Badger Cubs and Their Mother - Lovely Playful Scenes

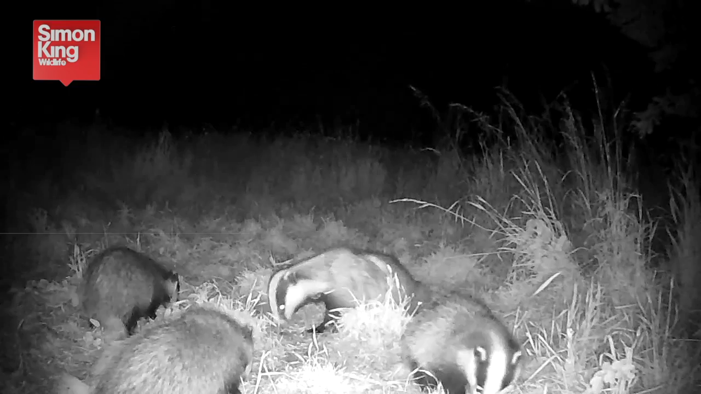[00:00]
Four badger cubs from this year and their mother feeding peacefully in front of our live cam. And once everybody's appetite has been satisfied well that's when their playful nature comes to the fore. You'll hear so often commentaries on wildlife films talking about play in animals as being a learning process how it helps them discover the